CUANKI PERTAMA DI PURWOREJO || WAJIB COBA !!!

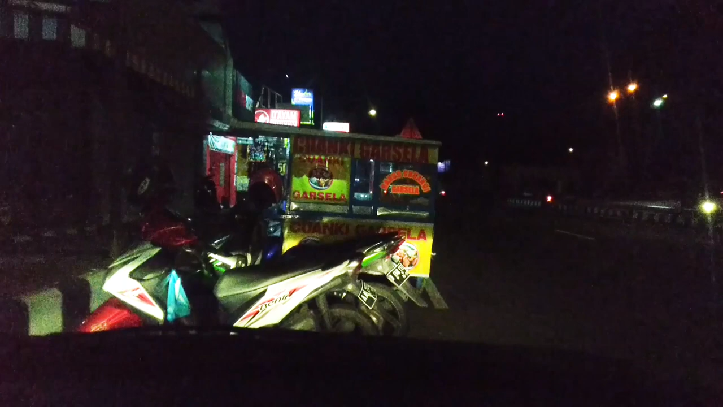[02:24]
selamat malam para subscriber kita. Sekarang ini baru maghrib, ini jam 6 ini di Purworejo, kita lagi jalan-jalan. Ini di depan ini ada bakso cuangki kan, jarang-jarang nih bakso cuangki di Purworejo. Ayo kita kemon, kita dekati, kita sikat.